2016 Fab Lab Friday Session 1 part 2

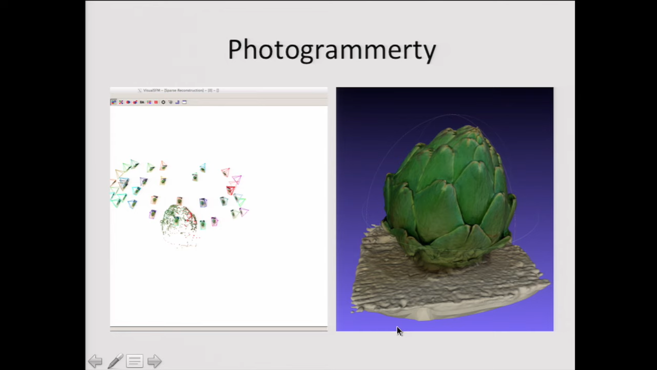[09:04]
so the details absolutely amazing i mean that's an example up there and this is not an easy object to scan because of a lot of undercuts but you can just certainly get some very very detailed scans here is the next engine i had used a z core handheld scanner that's about a